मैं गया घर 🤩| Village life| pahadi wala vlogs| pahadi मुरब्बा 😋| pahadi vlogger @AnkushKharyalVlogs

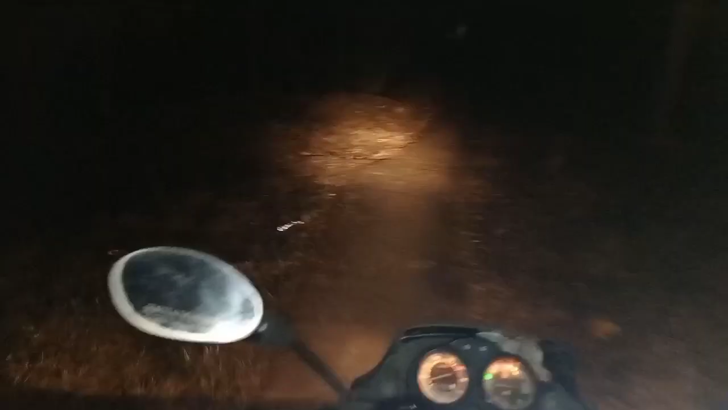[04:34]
जो आपको ये रास्ता देखना ना सिर्फ ये है इतना रास्ता बहुत खराब है गाइस, बहुत ज्यादा है, कुछ ज्यादा ही।